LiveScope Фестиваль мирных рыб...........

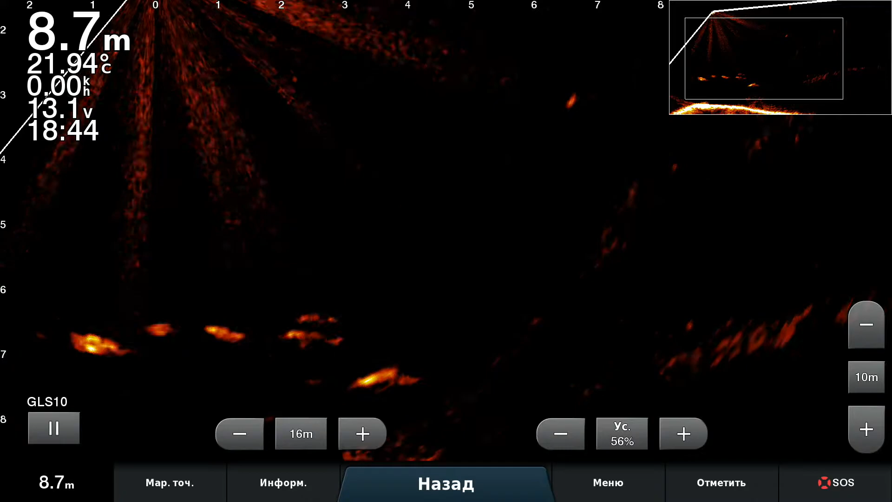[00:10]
On screen: depth 8.7 m, water 21.94°C
Еще пишем. Посмотрите какая рыба, как это все красиво выглядит. Я думаю, что все-таки это крупный толстолоб. Им понравилась моя лодка, а они понравились мне. Вот они тут ходят, Бум, вторая смена.
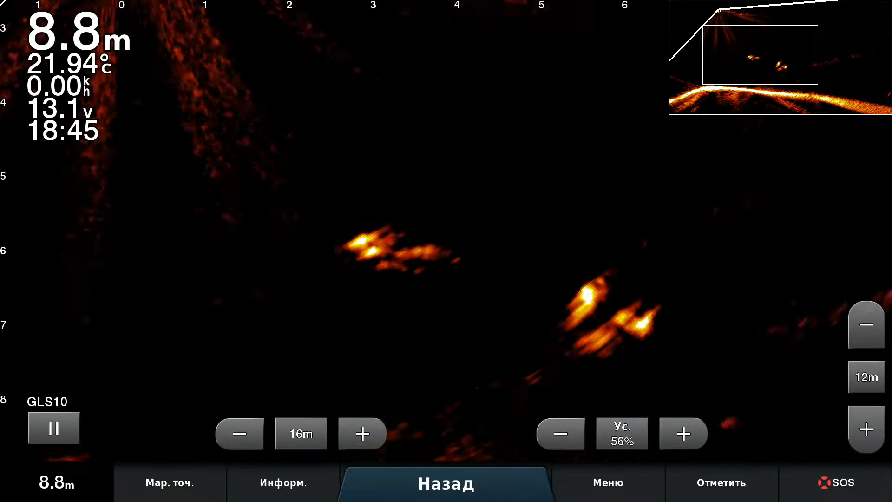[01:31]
On screen: depth 8.8 m, water 21.94°C
Нет, вот кто-то там вышивает листья. Вот они, а. Вот нарядно, как прям золотые рыбки в аквариуме. Красота. С хвостами. Во оборудовании, а. А вот смотрите, какие есть товарищи. Длинные, большие. Но не всегда, конечно, поворачиваются боком к тебе. Вон еще табун пришел. Да, вот сегодня я попал на такое красивое шествие.
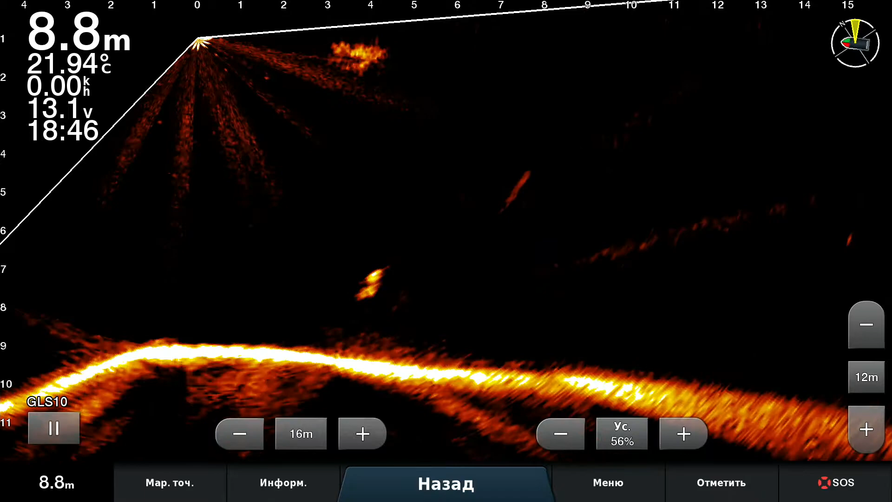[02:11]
On screen: depth 8.8 m, water 21.94°C
О, как они тут все. Главное, просто туда-сюда мотаются. По два, по три. Вот, вот три. Снизу еще. А, это они в разных плоскостях. Вот. Одни идут и на встречу. Эти уже сходили в магазин, что-то купили.
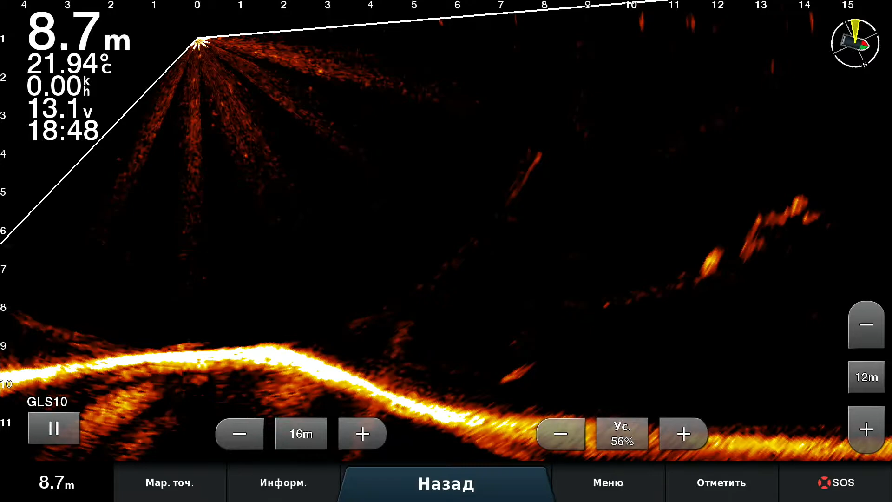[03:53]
On screen: depth 8.7 m, water 21.94°C
Еще под 90, пожалуйста, пошли опять. У них тут такое впечатление, что они тут курсируют по какому-то замкнутому кругу. Кто-то пошел на дно. Что-то там забыл. Поднимается наверх. Проходит как раз подо мной. Может, ты не тот мой. Ну, вот. Вот. Такая вот фишка. Вот все. И те уже смылись.
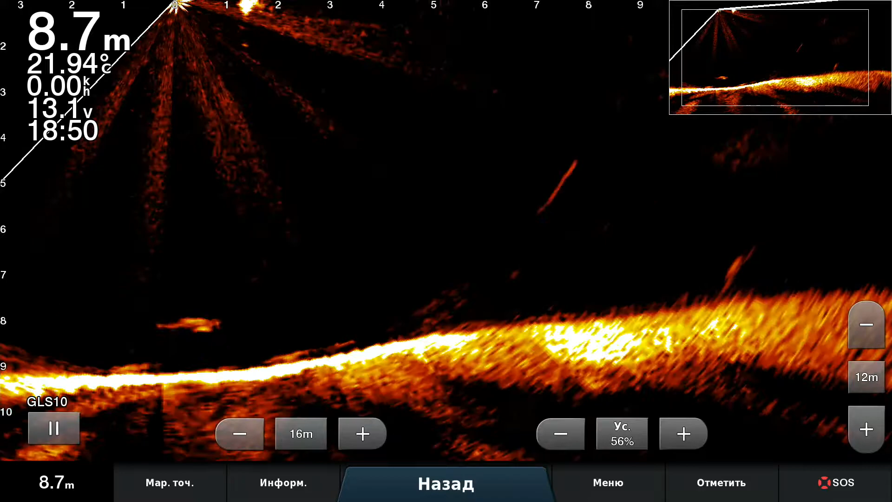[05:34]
On screen: depth 8.7 m, water 21.94°C
Что ты подо мной делаешь такая крупная? Скажи-ка мне. Ого. В общем, непонятно. Конечно, судя по размеру, просто колоссальная масштаба. Это где-то, ну, в районе метра. Как плавно идет. Вот, вот, вот как хорошо видно.
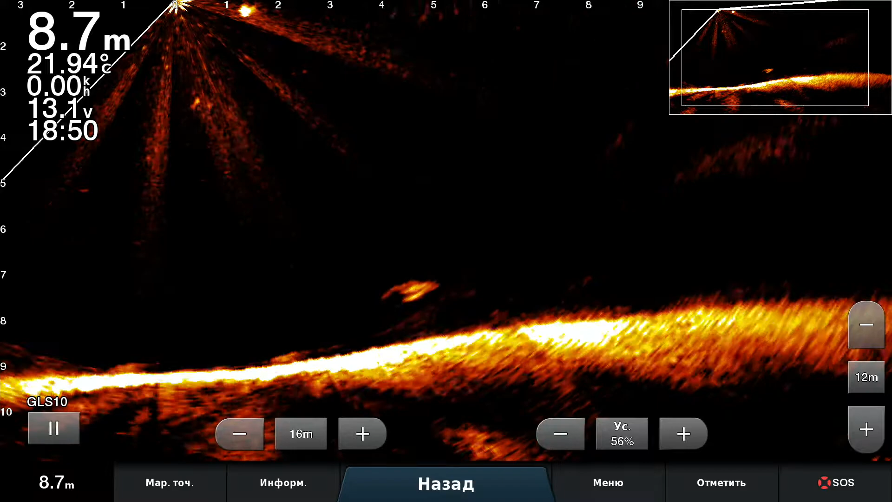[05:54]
On screen: depth 8.7 m, water 21.94°C
Неужели это такие вот матерые вот эти вот травоядные хищники толстолобы? В общем, не знаю, ребят. Конечно, приманки я им подсовывал, подсовывал.
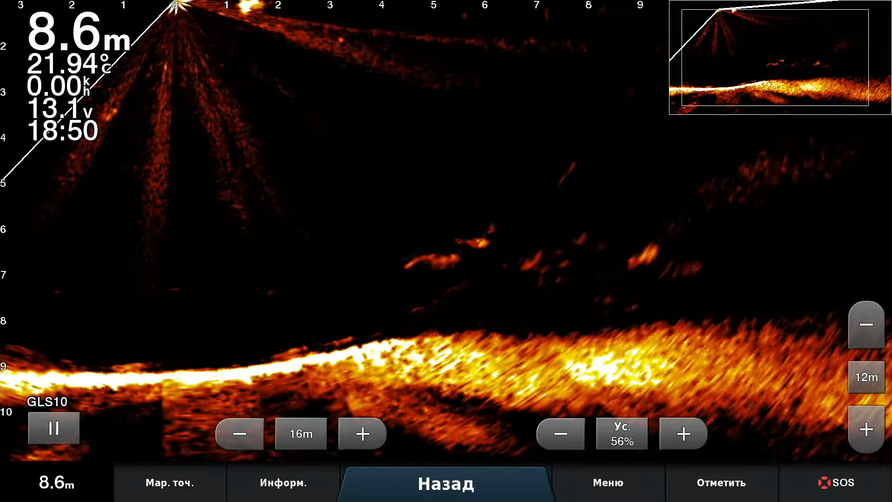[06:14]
On screen: depth 8.6 m, water 21.94°C
Им все равно до них.
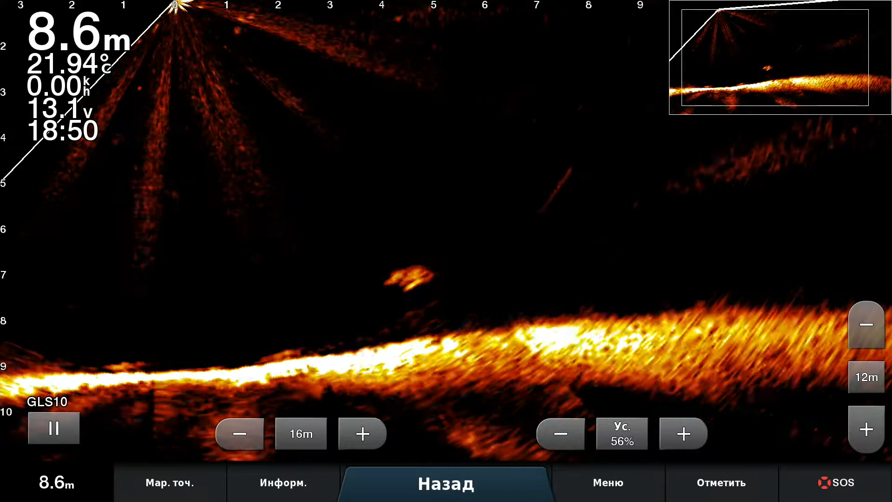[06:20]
On screen: depth 8.6 m, water 21.94°C
Ну, вообще, конечно, местами очень хорошо видно всю рыбу. И очень похоже, что этот толстолоб. Редактор субтитров А.Семкин. Корректор А.Кулакова Корректор А.Кулакова Корректор А.Кулакова